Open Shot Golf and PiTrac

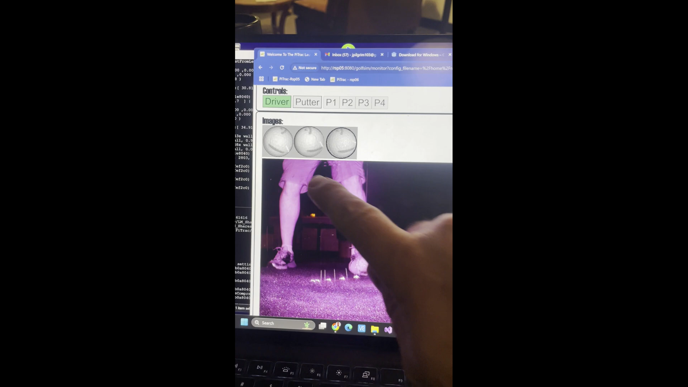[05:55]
And if you look at the spin calculations, you can see here that the calculated number of degrees of spin,
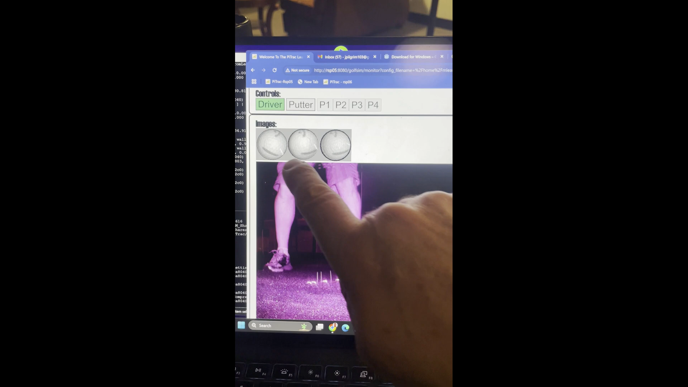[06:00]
when applied to the first ball, end up looking pretty much like the second ball.